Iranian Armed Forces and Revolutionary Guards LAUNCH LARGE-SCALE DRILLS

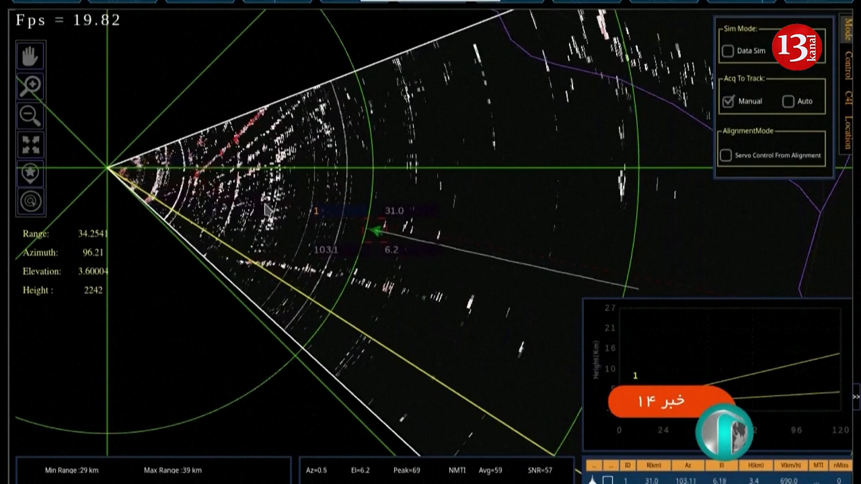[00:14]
radars, electronic warfare devices, communication systems and any integrated air defense network.